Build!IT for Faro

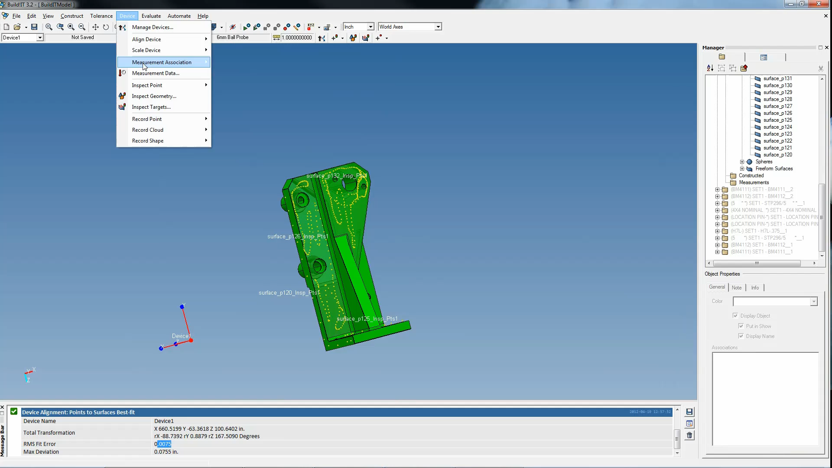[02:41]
We can now inspect the object by using the nearest object option, which automatically detects which surface the user is measuring.
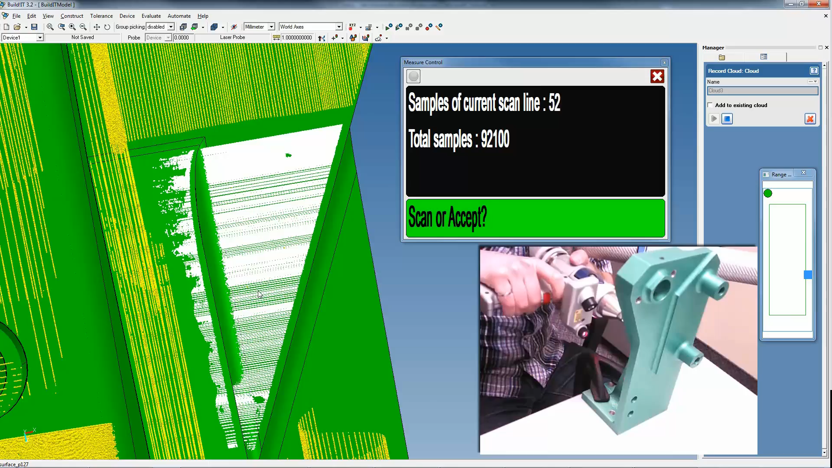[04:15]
Multiple tools such as Point Cloud Edit and AutoSplit and Associate make BuildIt a great tool for part inspection using a scanner.